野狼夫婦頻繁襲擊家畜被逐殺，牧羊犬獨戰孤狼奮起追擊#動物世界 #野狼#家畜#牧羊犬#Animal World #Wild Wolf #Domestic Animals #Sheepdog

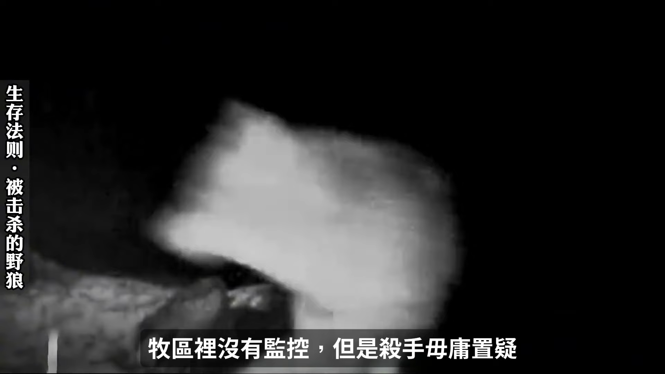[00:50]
牧区里没有监控,但是杀手无庸置疑,因为牧民和狼群的斗争几乎每天都在进行。
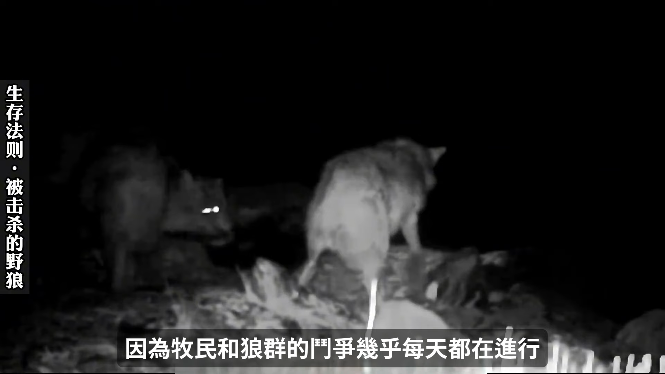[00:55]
这是一个崭新的狼群,一对夫妇养育了多只幼崽,幼崽们已经接近成年,
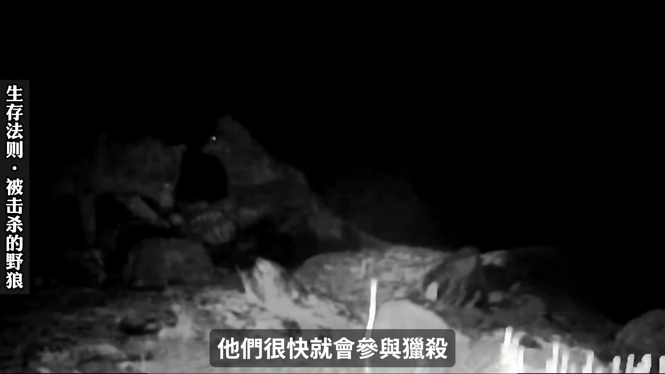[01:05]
他们很快就会参与猎杀,只是目前,食物仍然由野狼夫妇为其提供。在冬季最寒冷的时候,牧民们也要经历多次迁徙,